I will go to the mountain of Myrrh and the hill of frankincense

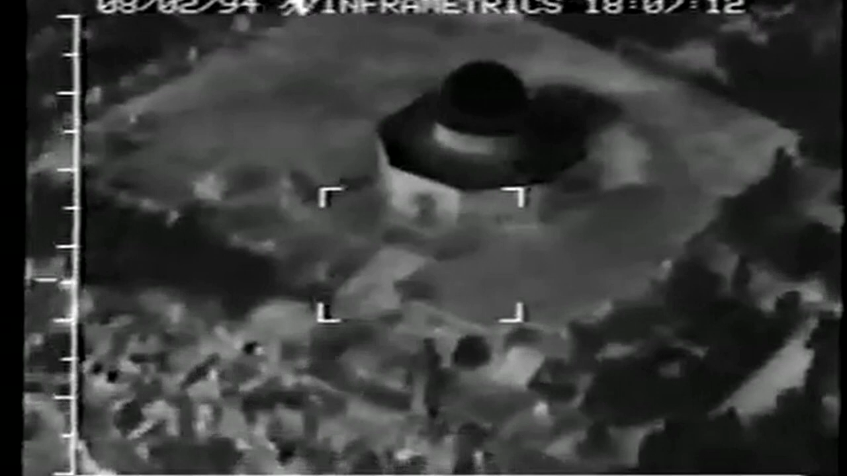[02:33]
כשאנו מתפללים בכותל, אנו מתפללים מול קודש הקודשים של הבית השני ושנם צילומים אינפרה אדומים שעשה הדריכה על טוי הסגיב אמרים
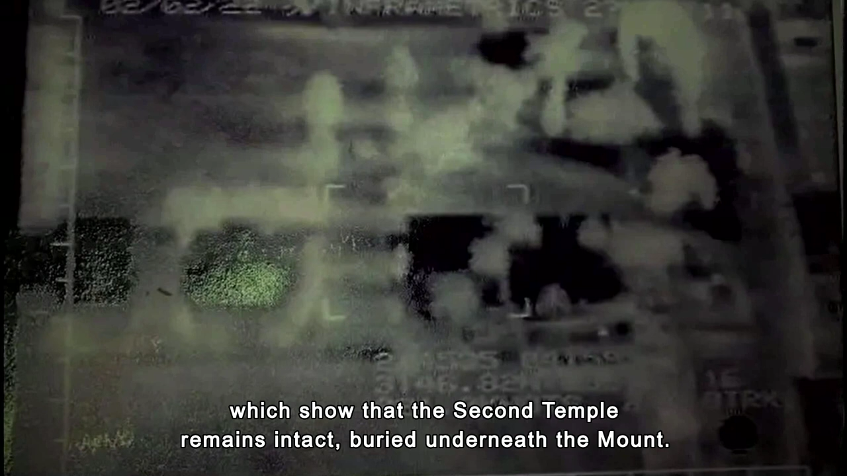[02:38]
את קיומו ושלמותו של הבית השני שקבור מתחת